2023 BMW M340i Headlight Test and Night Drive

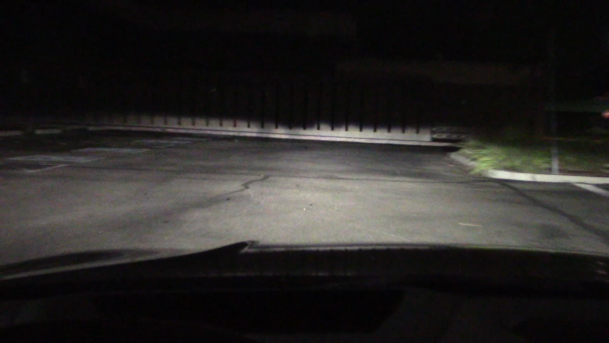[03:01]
Very bright. Not very high though. Good wide spread. That's what the high beams are for. So let's do the eye. Now we got some power here. Now for some long distance. Lights up the building pretty good.
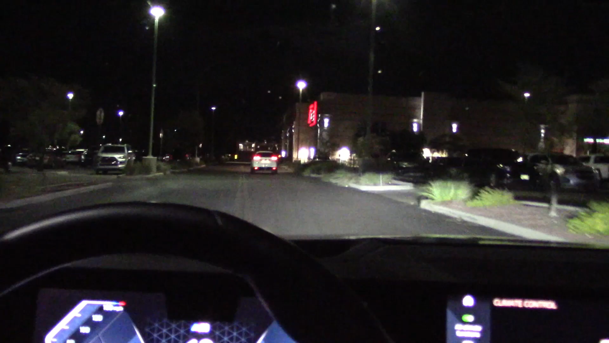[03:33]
That's raining every night. There's nothing I can do about that. Let's do some more long distance. There we go.
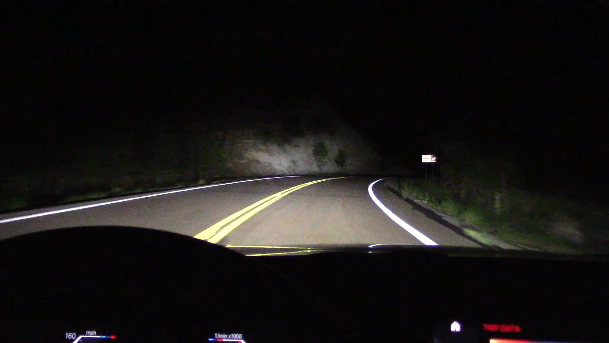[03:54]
So let's take these lights on some tight mountain roads and see what happens. There's a lot of wildlife out here. Especially tonight. Deer. Bears. You don't want to hit one of those. But there's also small stuff like skunks. I don't know. I think I'd rather hit a bear. And what have we here? Looks like dinner.
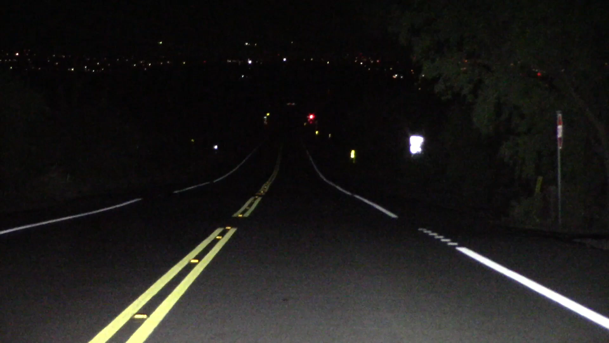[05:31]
That's about almost a mile. That was a nice mountain drive. Let's end this by doing some dark dingy street driving.
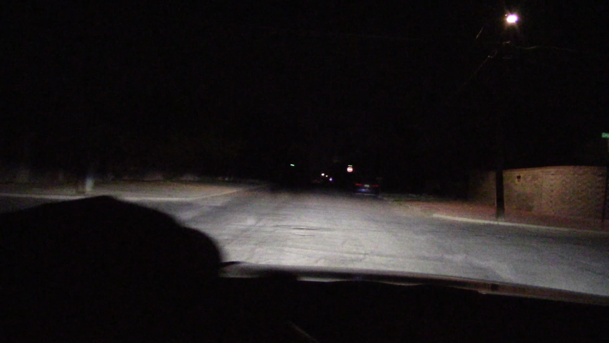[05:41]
High beams. Lighting up the whole neighborhood. Good. Good white spread. Low beam. Bit of a cutoff. And let's do some long distance stuff.
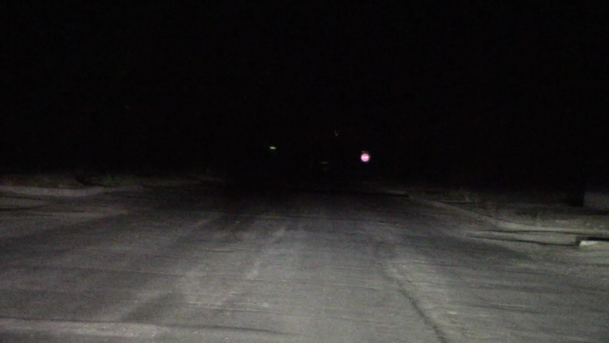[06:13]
There we go. The high beams are certainly 100% first class. No doubt about that. This is the big dipper. As you see you take a dip and you lose some of your light even on low beam. But go to high beam. Solves that problem. All the low beams on this aren't really that bad.
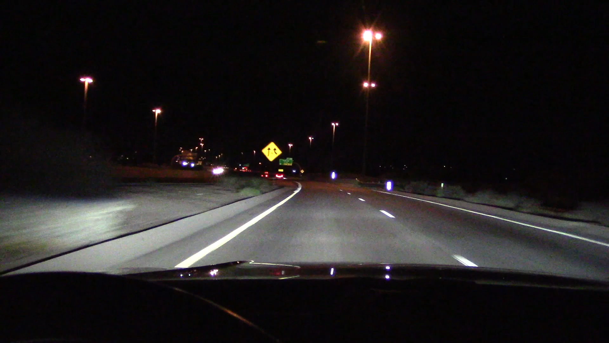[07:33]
Okay. High beam. Low beam. Reaching out. Looks like we have some sirens to light up here. Yeah lighting up the whole countryside.
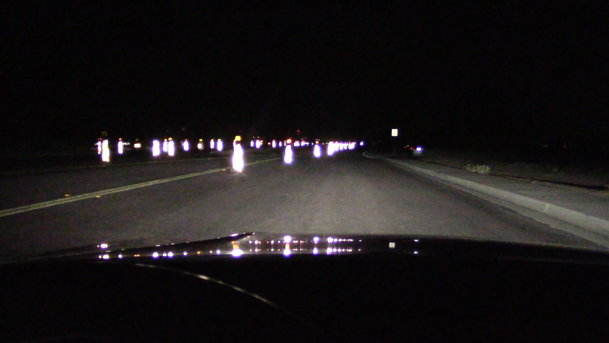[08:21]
I've got some more stuff to light up. Ooh. Yeah. There you go. Oh that was a nice night drive.